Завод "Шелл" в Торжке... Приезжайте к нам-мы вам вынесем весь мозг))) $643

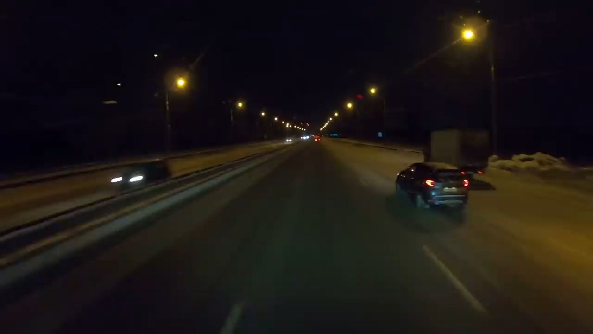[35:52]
А, Старый Новый Год, кстати. С наступающим вас Старым Новым Годом. Через 10 минут настанет. Ну, видите, народ празднует. Тоже правильно, что? Нам 12 километров. Не, уже не успеем доехать. Она и Тверь началась. Салют посмотрели зато.
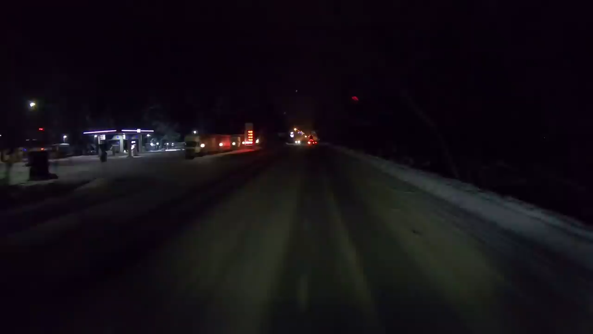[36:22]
Красота. О. Огонь. Все. Ну, мы поехали туда. Кстати, Тверь основана в 1135 году.
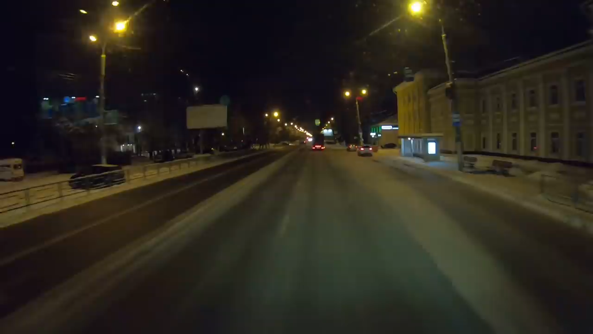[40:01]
Петербургское шоссе. Вот мы едем. с севера на юг я Тверь пересекал.
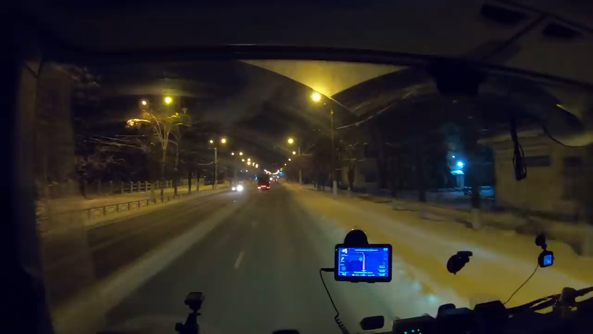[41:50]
Не то, что с 7 до 9. Нельзя от слова совсем. Давайте повернем налево. Движение грузовиков только налево. Хорошо. Может, нам по соседней улице можно будет ехать.
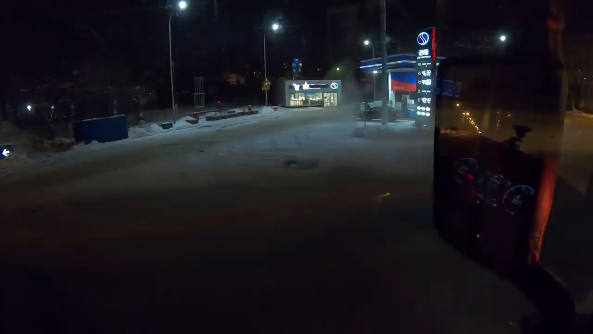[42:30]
С люка как парит. Скорее всего, по прямой это уже самый центр. А это что нам здесь рисует?
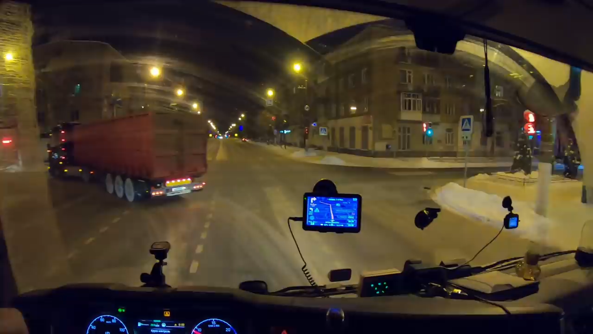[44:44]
Ну что, Дашка сейчас нам, Машка вернее, скажет. Через 500 метров направо. Сейчас посмотрим, если там знака нет. Поворачиваем.
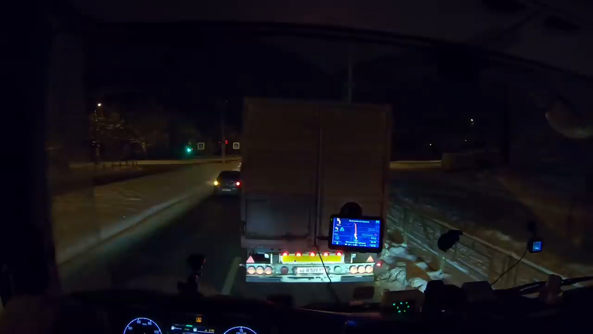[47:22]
Вот мне надо было с этим коллегой ехать. Он местный, все знает. За ним и едем. Так, он налево поворачивает. Нет, за ним не получится. Он тут, ну тут мы уже однозначно едем по прямой.
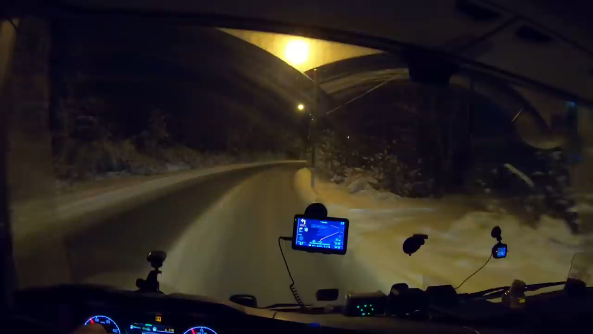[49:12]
Маяковского сейчас у нас. Интересно. У нас Маяковского чуть ли не самая центральная в Минске. А здесь вот частный сектор какой-то.